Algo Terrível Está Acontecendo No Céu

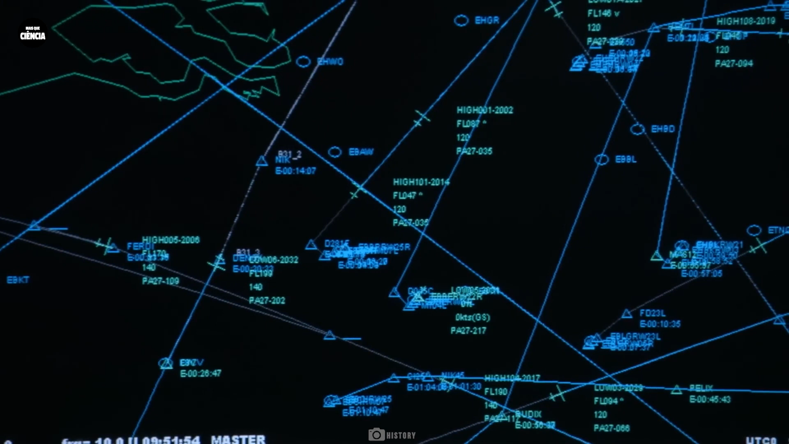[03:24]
Rastreando relatórios de radar e horários de voos daquele dia, ele também encontrou provas conclusivas de que é um Airbus 321 que decola de lá e segue para Cancún.